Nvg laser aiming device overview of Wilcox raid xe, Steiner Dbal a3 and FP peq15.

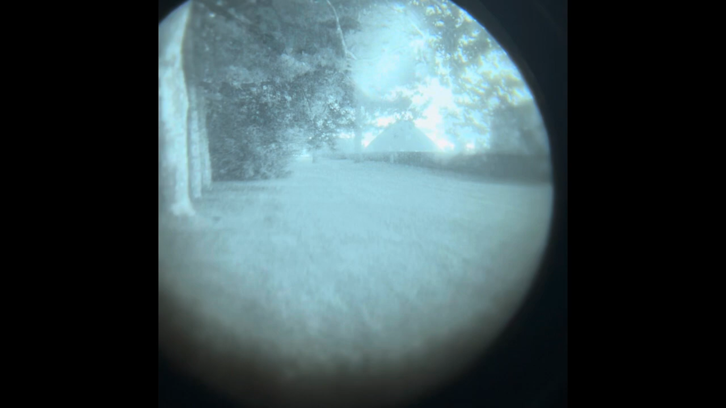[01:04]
Now the Dbal looks like this, full open and full close. I think I can actually see better with this one.
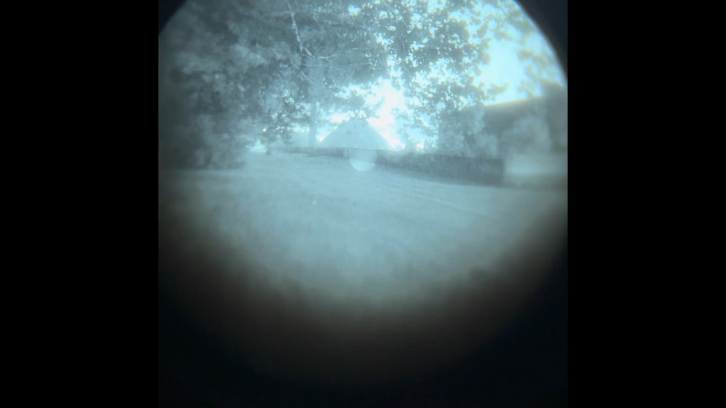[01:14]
It's not as harsh, but still opening it doesn't give us like a very good
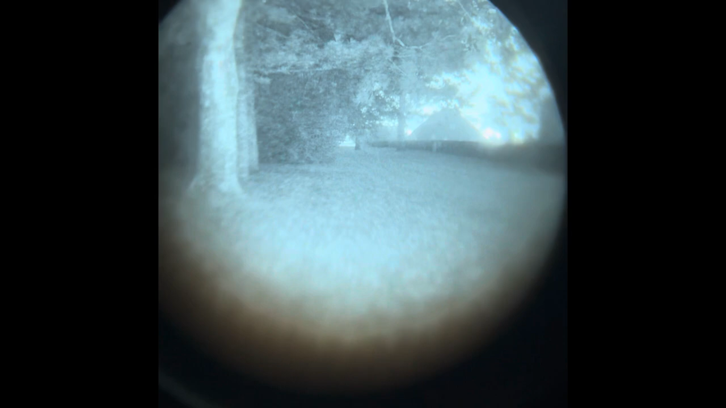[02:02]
Then if you use the diffuser, obviously, and then you focus that, you can do more or less with it.